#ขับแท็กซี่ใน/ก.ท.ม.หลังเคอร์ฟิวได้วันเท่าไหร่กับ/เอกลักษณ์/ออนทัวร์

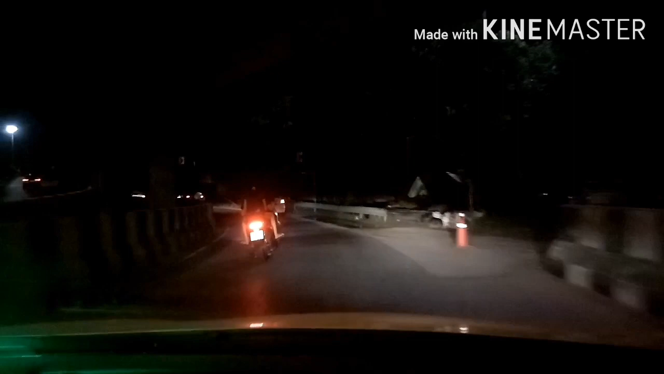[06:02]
ขับรถอย่างนี้ครับ อันตรายครับ สักทีครับรถในกุ้งเทพเนี่ย เราระวังเขาไม่ระวังเรามันก็อย่างนี้ล่ะครับ มันก็ถือว่าสวยไปนะครับ ใช่ว่
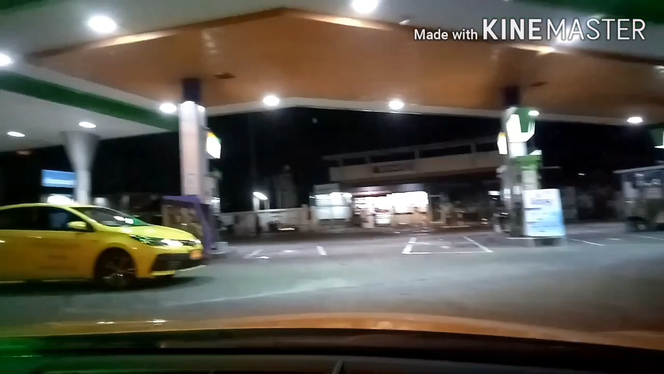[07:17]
ล้องหน้ารถเนี่ยทั้งข้างหน้าเนี่ยผมไม่ชินนะครับเพราะว่าผมมองไม่เห็น
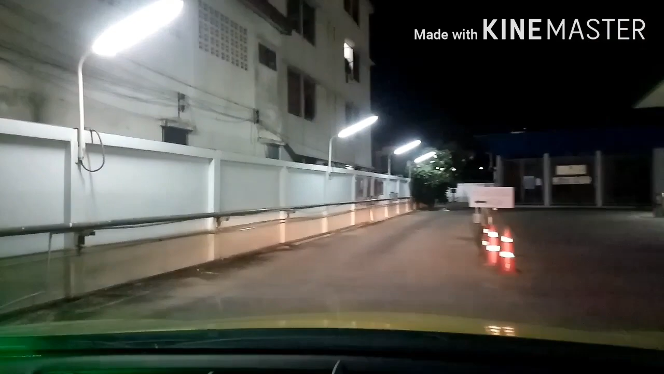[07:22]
ผมมองไม่เห็นเพราะว่ามันบังวิสัยทัดในการมองนะครับ มีคอร์มิตเตอร์ข
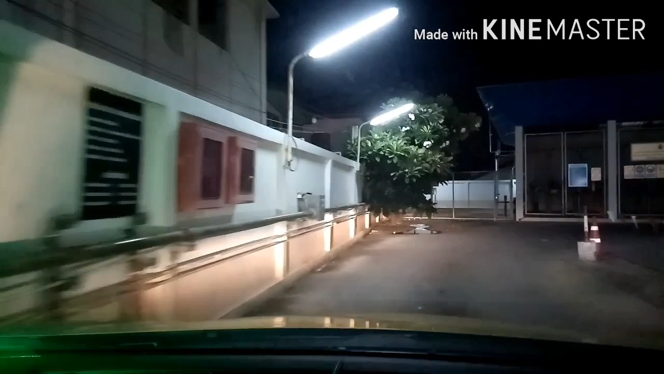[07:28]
้างบนนี้มันก็มีแล้วกล้องมาติดอีกแล้วมันจะมองไม่เห็นเลยครับผมว่ามัน